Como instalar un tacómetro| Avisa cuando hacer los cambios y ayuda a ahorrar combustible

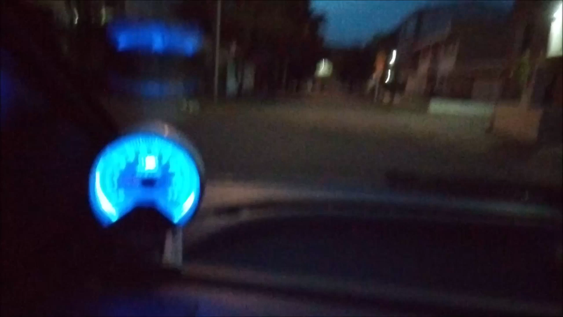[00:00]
Entonces miren, yo acelero, cuando me llega a 2000, se alumbra el bombillo, aquí ya debo pasar a segunda, entonces él avisa cuando uno vaya a hacer el cambio, miren, porque lo programé a 2000, miren, tercera, él va avisando.